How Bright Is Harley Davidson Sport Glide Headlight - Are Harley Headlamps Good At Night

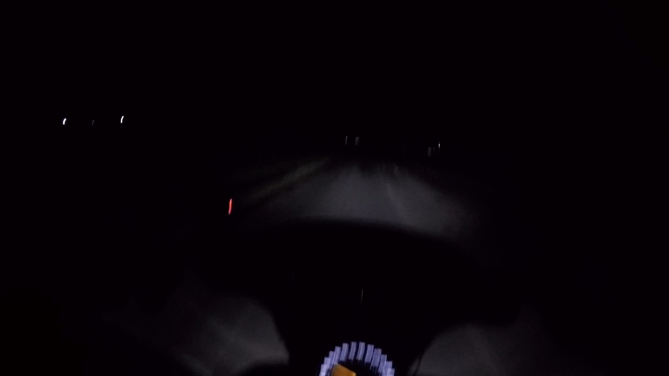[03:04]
Right, so here we are, just Ryan and I, it's actually two o'clock in the morning, would you believe, on some very quiet roads. Now, just a standard LED light on here. So what you see, it's on the low beam.
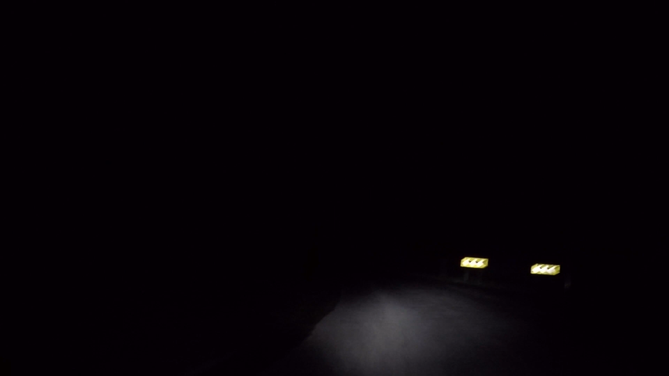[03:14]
As you go into the corner, it's got quite adequate light. But as soon as you go up to high beam, main beam, then that's when it lights up the road. And it really does make a big difference. So off main beam, quite adequate. But on main beam, that's where it comes into its own. Now, okay, with the LED headlight, of course, this is not the daymaker. Okay, this is just your standard LED light.